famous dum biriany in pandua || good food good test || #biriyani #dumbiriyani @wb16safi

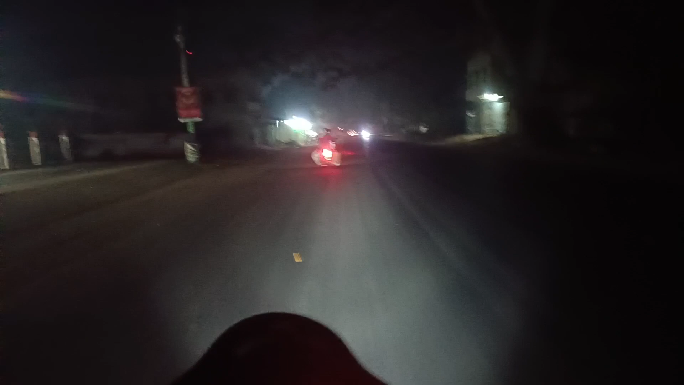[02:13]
এখন সোহেল ভাইয়ের বিরিয়ানি শপে, এই যে সামনে শপ, সব দাঁড়িয়ে আছে।
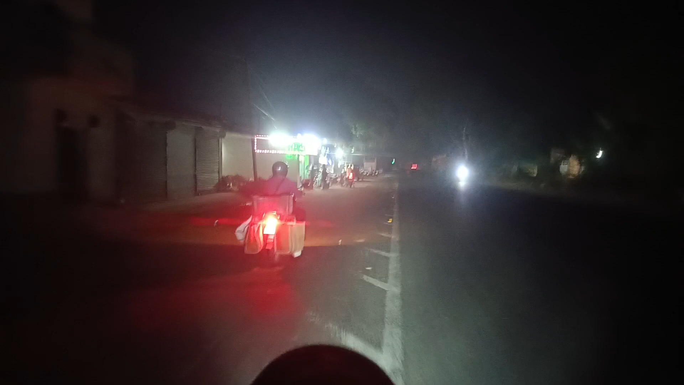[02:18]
সোহেল ভাইয়ের আব্বা আছে, আরো বন্ধু বান্ধব আছে।
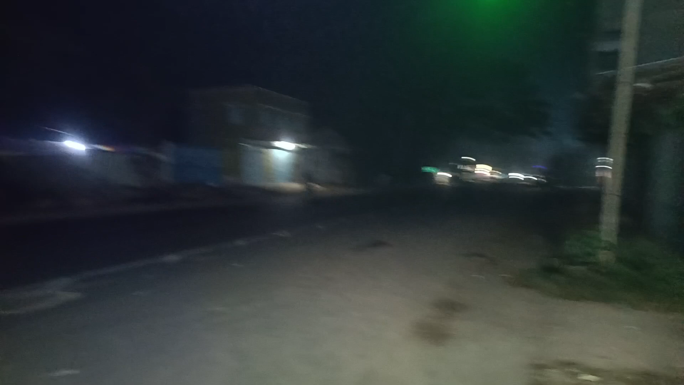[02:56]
এটা হচ্ছে তিন না চৌমাথা থেকে একটুখানি এগিয়েই সিমলাগড় দিকে,